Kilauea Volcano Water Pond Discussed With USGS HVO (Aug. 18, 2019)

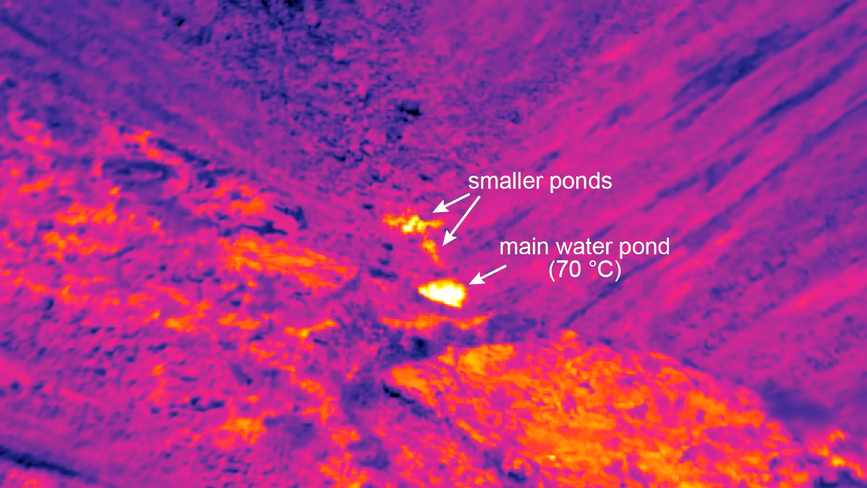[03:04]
There's some absorption in the atmosphere, but it's clearly hot.
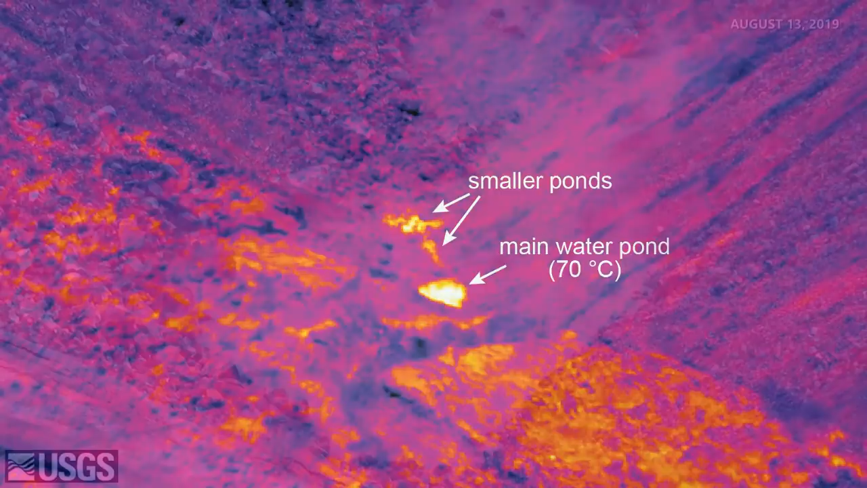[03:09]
I had read that never before in recorded history had there been water at the bottom of Halima'o Ma'u, but you mentioned just a couple minutes ago that maybe there was a couple of centuries ago.